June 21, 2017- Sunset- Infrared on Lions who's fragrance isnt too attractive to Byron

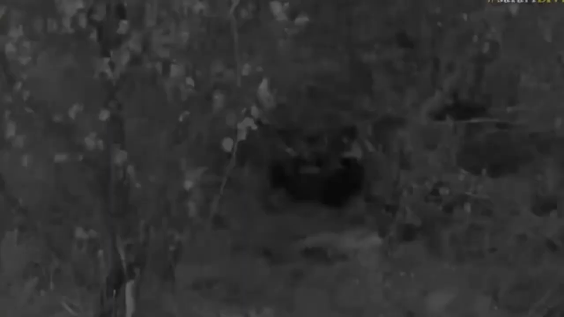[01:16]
Oh, do you want to try that first? Should we put it on? Yeah. There we go.
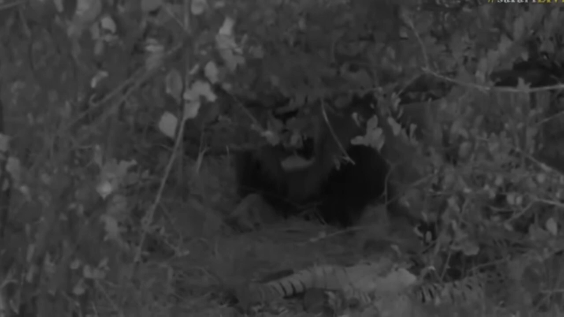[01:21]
It's quite chilly this evening. Are you getting cold, Fyx? Yeah, two days in. Two layers already. Jeez. Okay, I've only got one layer on. Oh, that's great. Infrared now. This is wonderful to see something different.
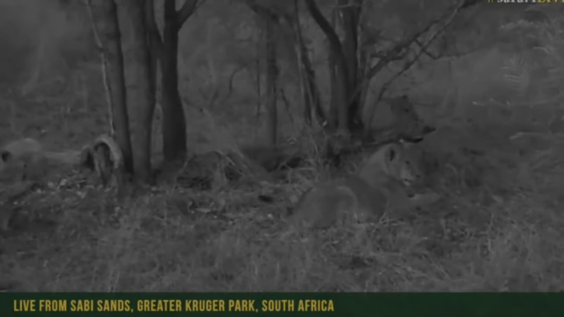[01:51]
As I said, these youngsters, there's one, two, three, four, five of them here. I can see. You see another one at the back there, Fyx?
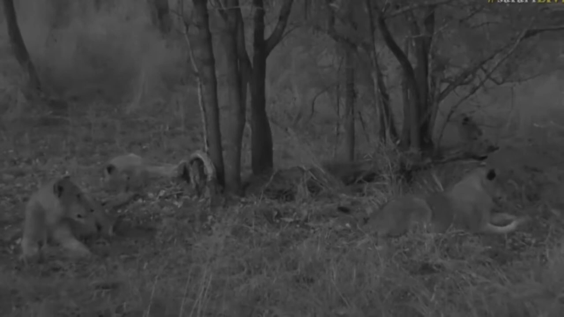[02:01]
I can't. I just see five of them. Yeah, I can't. There's one lying in the grass. There could possibly be another one at the back there. Or maybe he's lying with the lionesses. These lions stink, everybody. That is not a pleasant smell. I think they are suffering from a bit of gas from zebra.
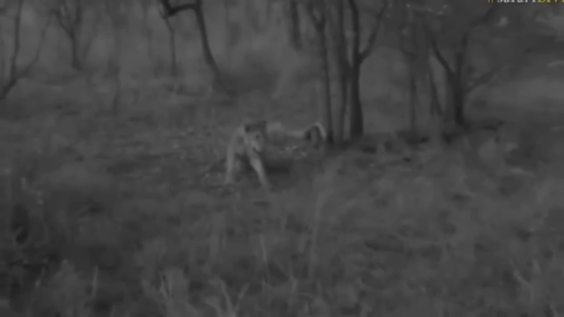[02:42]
That is a foul smell. Not good.
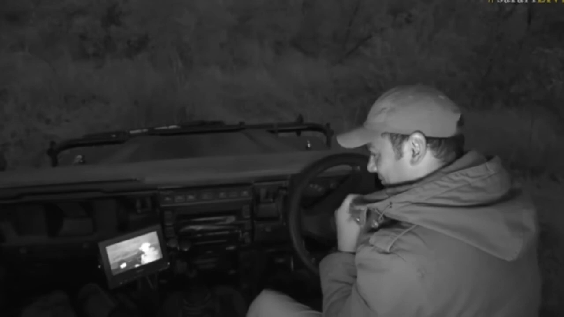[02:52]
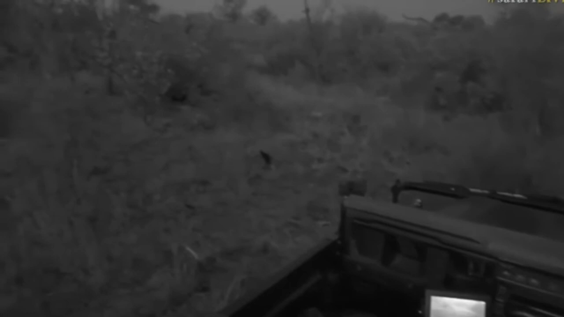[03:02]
Anyway, this show must go on. That's funny. We were sitting here and these lions, I mean, they were quite, quite calm and
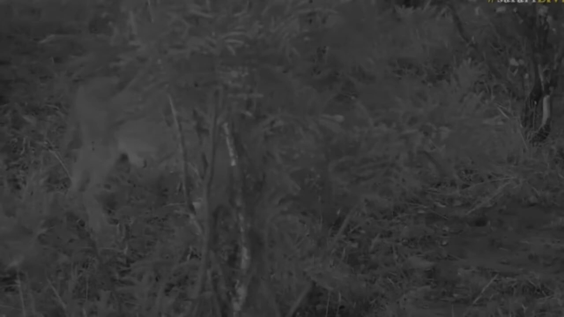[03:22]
just resting and then all of a sudden the smell came out. Justin, you asked what it smells like. Did you say, does it smell like dog or rot? What's that? Justin.